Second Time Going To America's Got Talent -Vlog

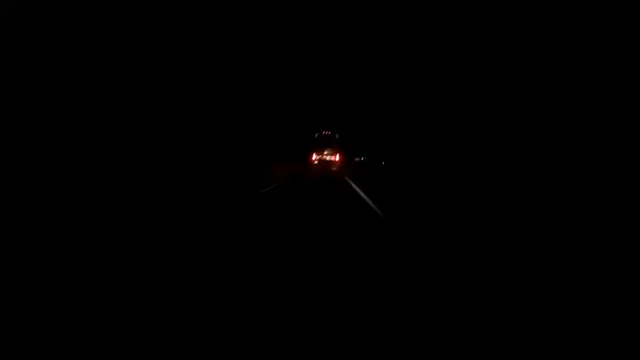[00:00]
guy almost lost control, so I want to fucking catch it all on tape, man. No fucking world star shit, but if this guy loses control, man, I at least want something.